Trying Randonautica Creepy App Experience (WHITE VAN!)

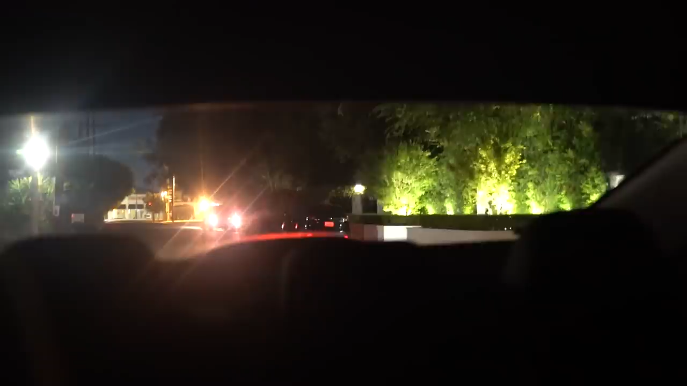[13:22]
No, it's reversing. Oh my god, yeah, it's moving. Guys, it's back in the place. Why is he backing up but then like not going? He's like just backing up. What? Guys, it's taking us to this creepy white van right now. And I guess we're supposed to watch it but it like just reversed. Wait, someone's getting out.